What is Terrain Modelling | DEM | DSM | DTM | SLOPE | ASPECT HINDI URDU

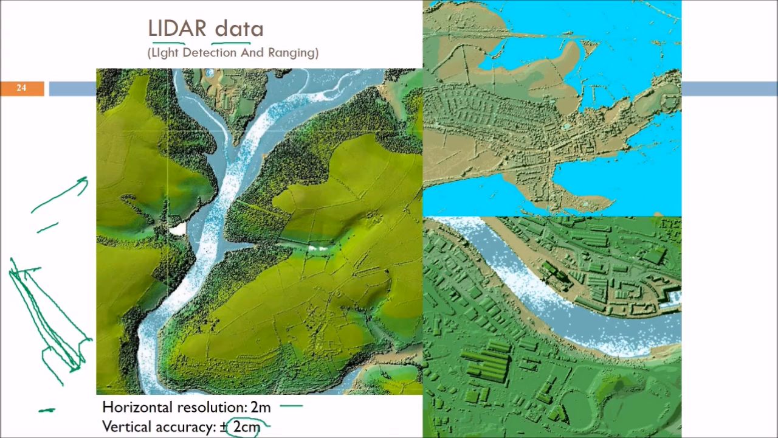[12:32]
आपको बड़ी आसा DM दे सकती है, horizontal resolution इसका 2 meter है, 2 meter है, बहुत अच्छा, कहां आप 30 meter को भी अच्छा कह रहे हैं, यहां पर 2 meter है, vertical एक रहे हैं, इसी तो बहुत ही शानदा है, 2 centimeter plus 1 is 2 centimeter, इससे 7 meter क्या होगा, इसे LIDAR लेकिन data बहुत जन्रेट होता है, अब modeling,
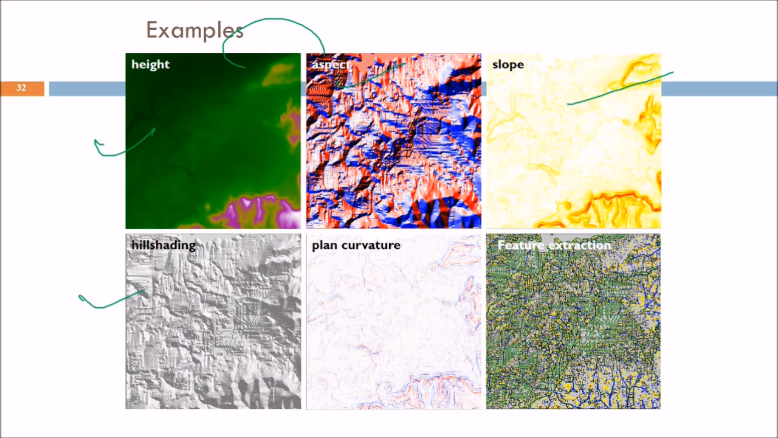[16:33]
hill shading कुछ इस तरीके से आएगगी, hill shading बारला कौन सा, अगर कोई direction से sunlight आगए, तो कौन-कौन सी, कौन-कौन सी जगह आपक